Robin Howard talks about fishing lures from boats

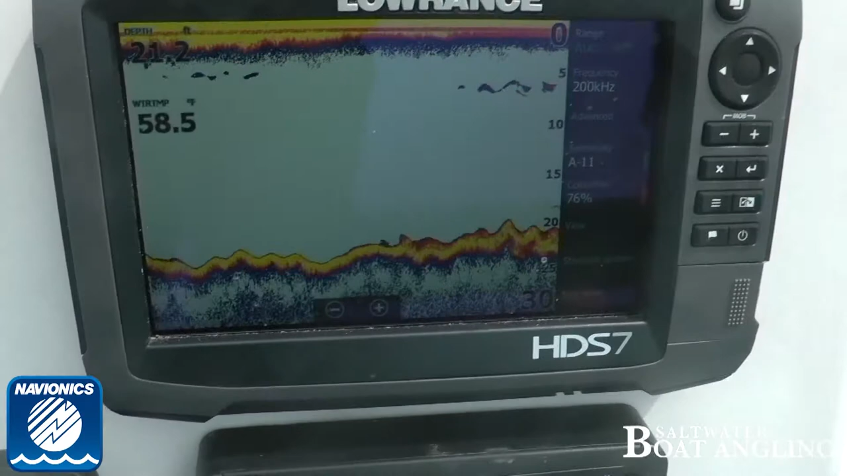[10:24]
On screen: water 58.5°F
It's lovely heavy ground with lots and lots of cramps. Yeah, there he goes. Whoa, look at that. It's got a nice tail, actually. They're awesome. HTOs are awesome.
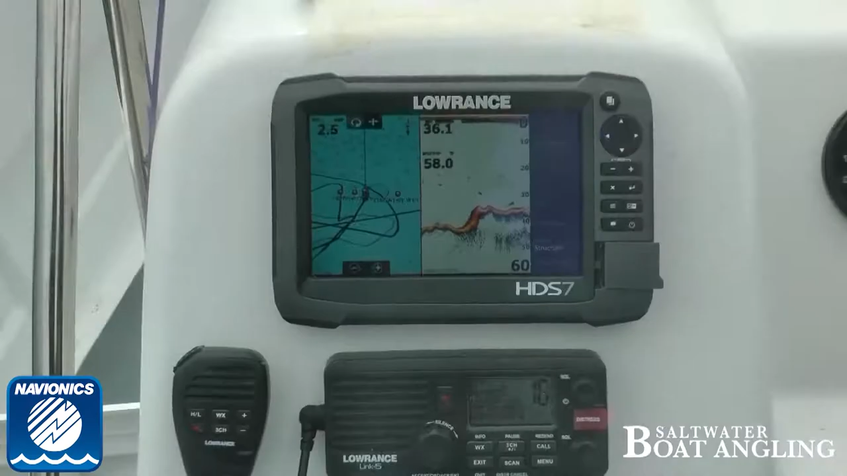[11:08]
You can see that really nice little drop-off there, yeah.
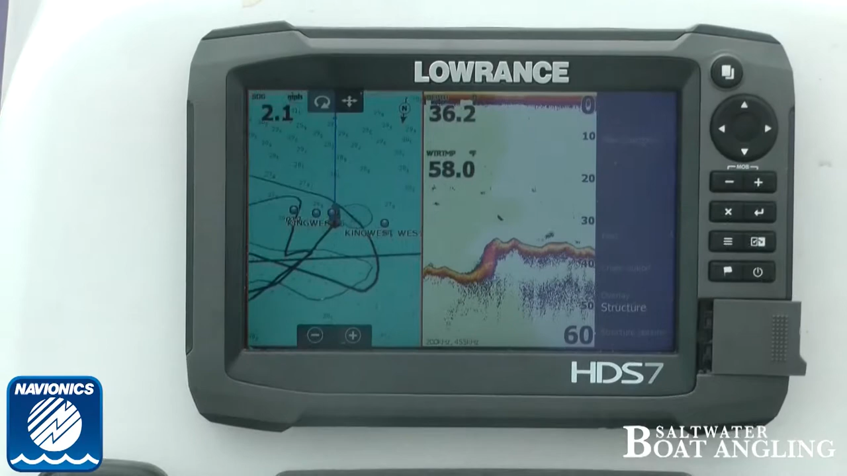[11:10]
Yeah, but usually you'd see a pile of fish off the other side of it. I mean, I sometimes worry that even in a boat like, even in depth like this,